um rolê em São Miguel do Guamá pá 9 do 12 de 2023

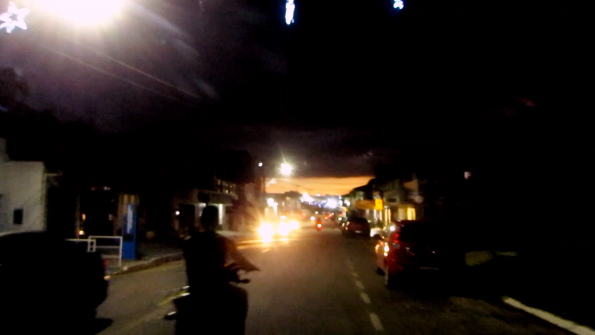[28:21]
Aqui, pessoal, mas tô meio cabreiro aqui, porque aqui quando tem um ônibus, vem uma moto, vem um carro aí, eu me espanto aí, é doido, né?